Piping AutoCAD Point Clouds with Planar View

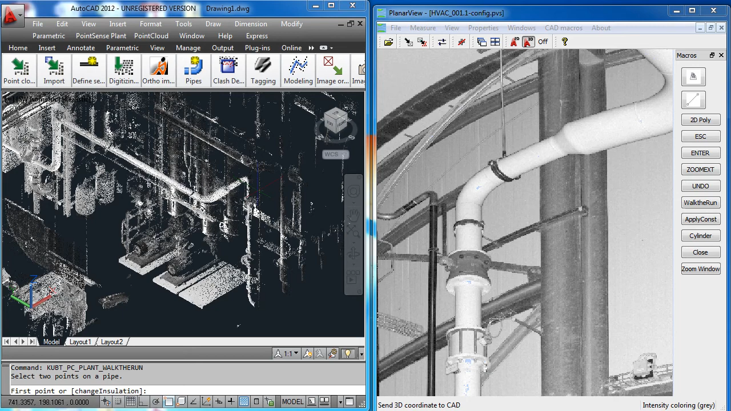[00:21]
And some of you have seen our planar view for taking the photo like scan view which comes from an individual scan position and connecting it to AutoCAD. As you can see as I click in planar view a 3D coordinate is transferred to AutoCAD. AutoCAD uses this 3D coordinate in conjunction with the active CAD command to continue drawing.
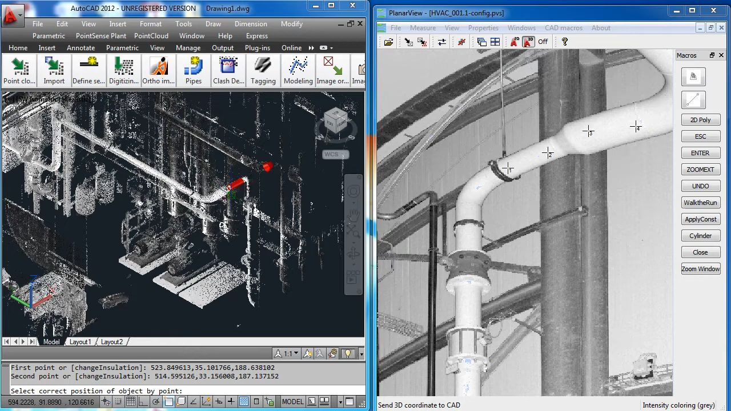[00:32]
Now a user can write any number of commands to control AutoCAD from the planar view interface. In this case I've simply entered my walk the run tools.
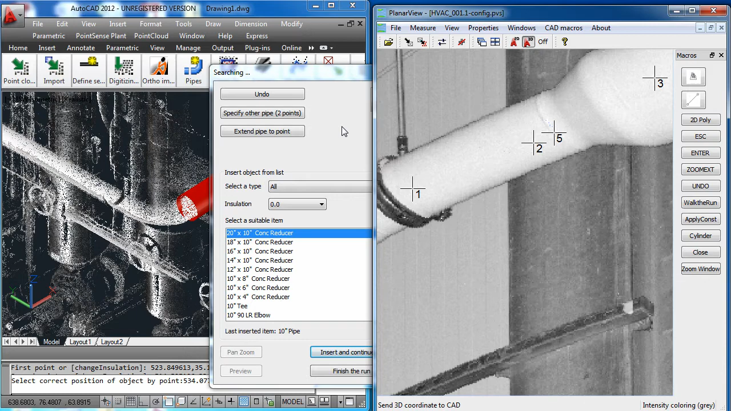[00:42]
So I simply click on two points on the next pipe
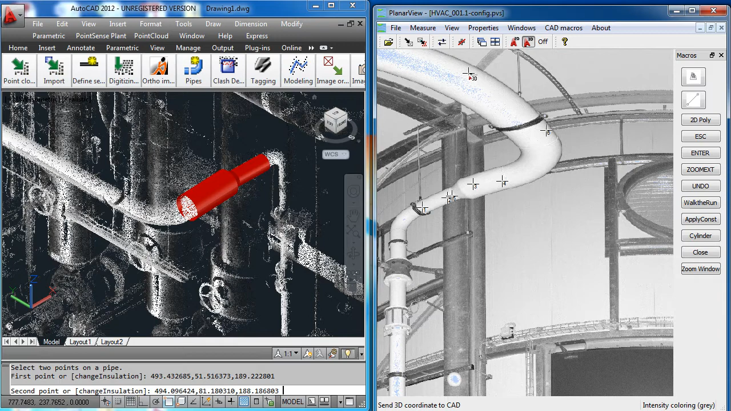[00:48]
and the software is determining the fitting in between as usual with walk the run.
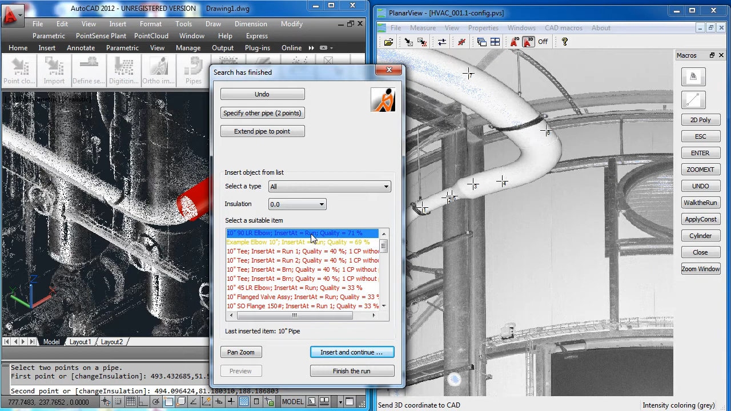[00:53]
Now the real benefit here is working with a high resolution point of view.
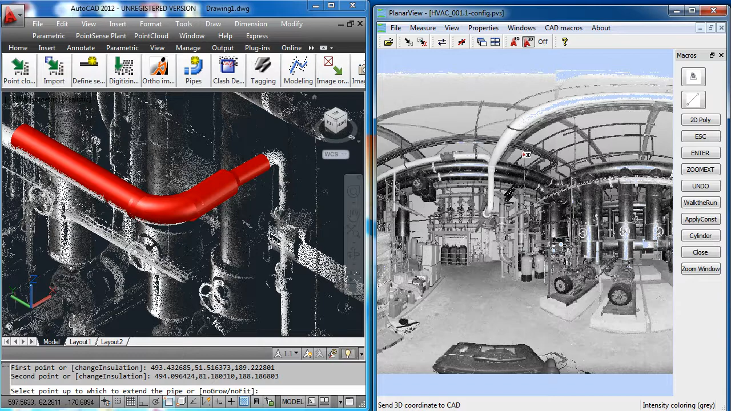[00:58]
Rather than struggle with the more rough view of the raw scan data users can click and choose exact points from what seems like a photograph. This can be especially useful in areas where tie in point accuracy is critical. As you can see I'm able to help the software on my next selection here with the T. It's much easier for me to choose the T in planar view than it is in AutoCAD where many of the points are sort of running together and mixing with points in the background.
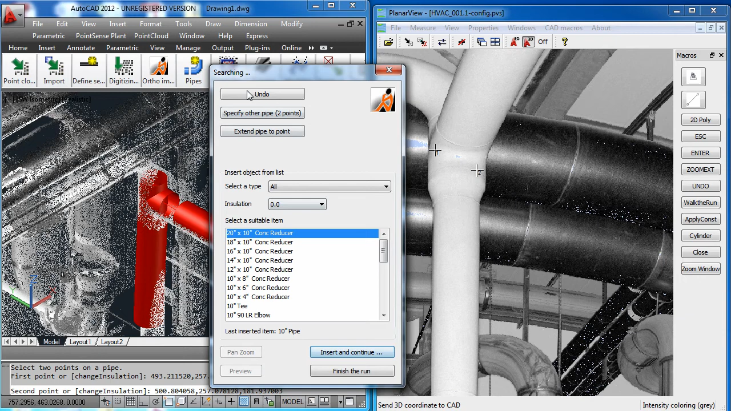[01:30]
Now of course I could clip out these points but I don't need to if I can click exactly what I need on the right in planar view.
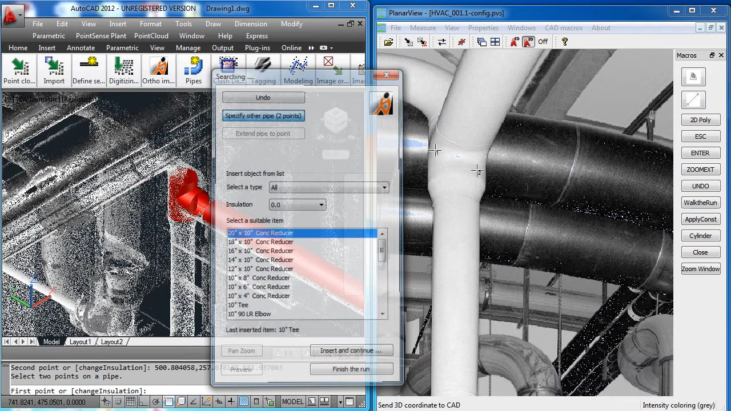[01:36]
So after the T it finds the reducer and I select the default value by hitting escape which I've programmed in planar view and I move on to the elbow here.
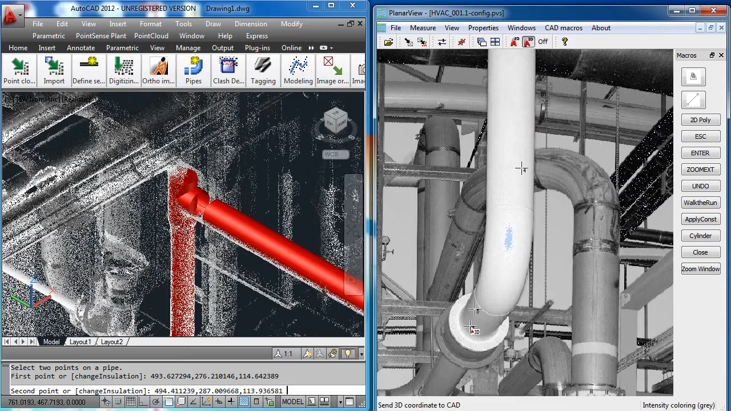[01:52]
Two points and insert elbow. Now I'm going to skip ahead here so you can see a major benefit when inserting components that need to be very accurate.
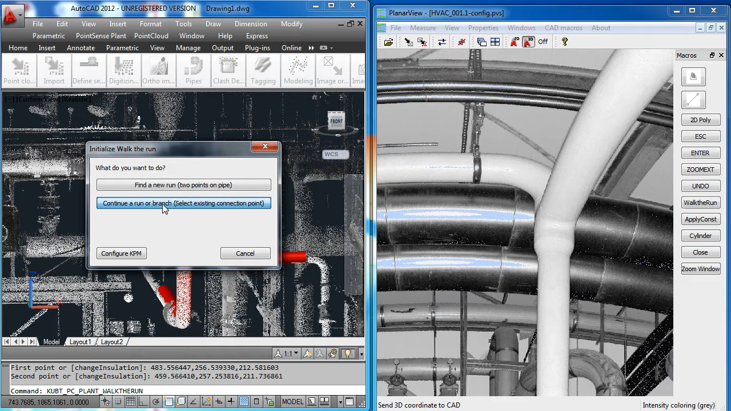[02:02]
So I'm going to continue the run and go up so it will find this elbow.
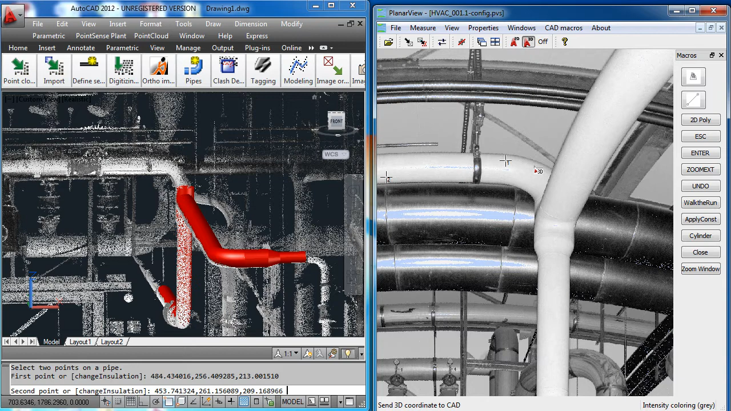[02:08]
Now the software will do a good job of detecting the components along the run but perhaps you want to be sure that you're getting exactly the right tie in point. I zoom into the flange here and I want to insert by hub.
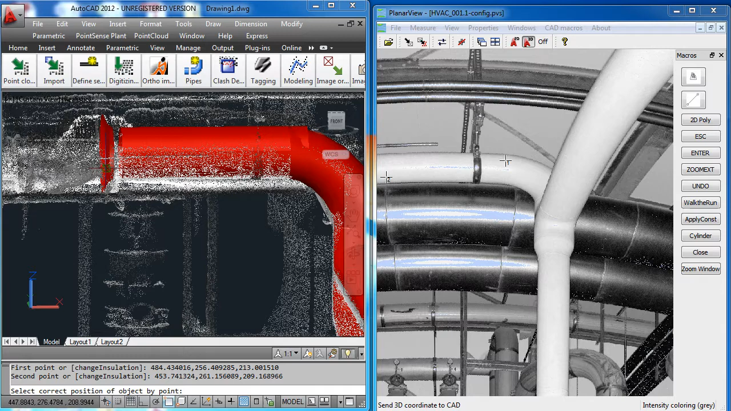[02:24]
Of course you'll have the option of inserting by face or hub but rather than doing it off the raw scan data I just select it directly in planar view. So I know that I'm inserting that flange directly where I want to. Now I can start inserting the rest of the components one after the next year with the gasket, the valve, so on and so forth. And with walk the run to connect
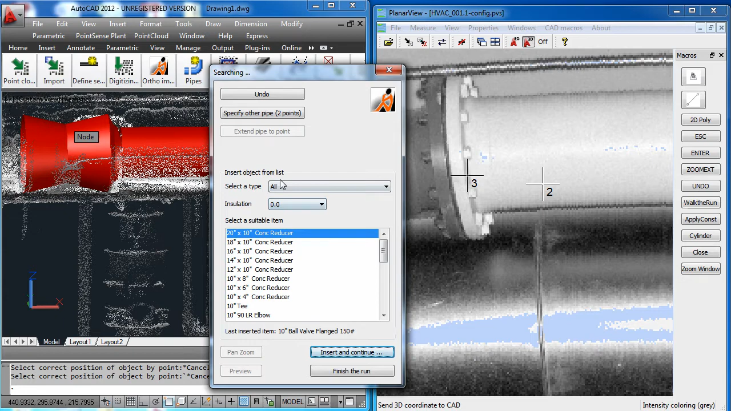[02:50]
one component to the next I just simply hit the escape key which I'm doing on the keyboard.
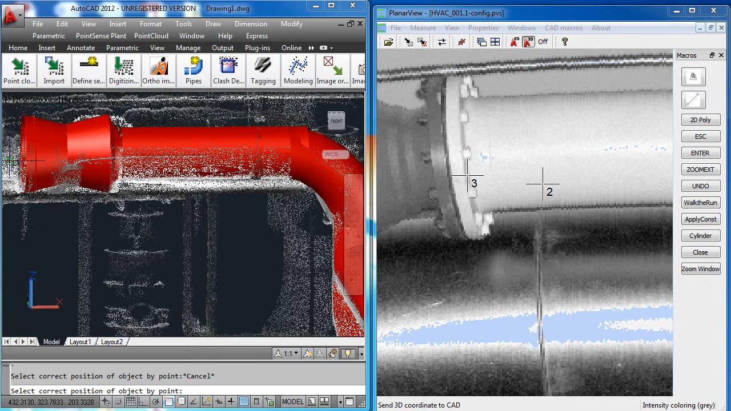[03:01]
Put in my second flange, escape, and now I can continue piping. So I'm going to select two points out on the run here and select ok.
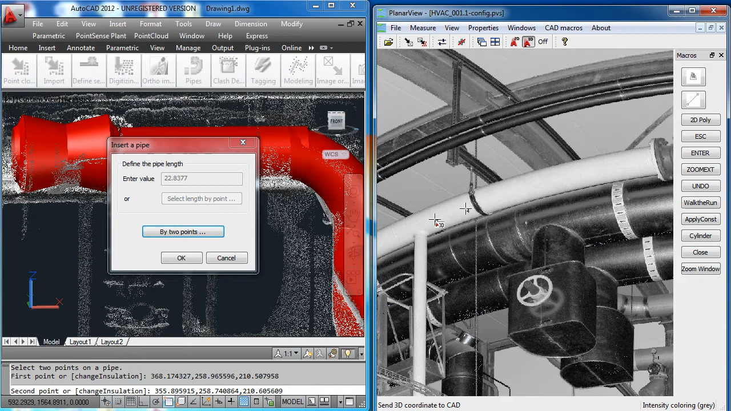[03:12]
So I'll go ahead and finish the run here and once finished I can apply constraints as usual which apply constraints
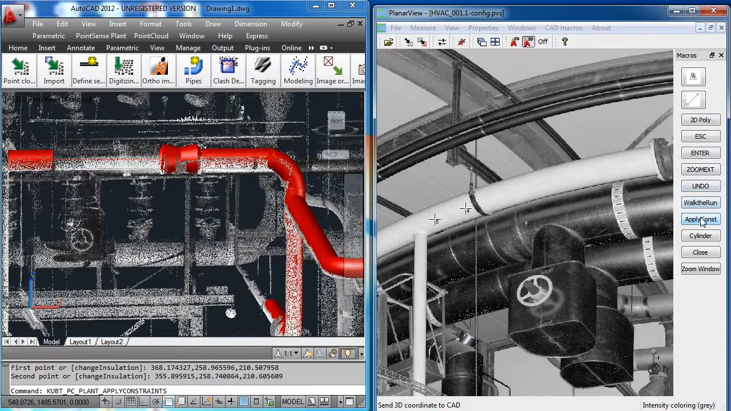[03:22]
will patch up all these gaps in the data and it will best fit the items to the cloud. And there's my model on the pipe run.